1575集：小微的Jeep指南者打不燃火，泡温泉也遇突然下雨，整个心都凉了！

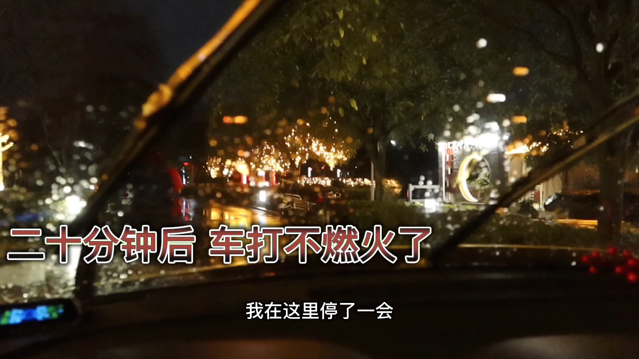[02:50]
好尴尬我在这里停了一会儿就一会儿居然打不着火了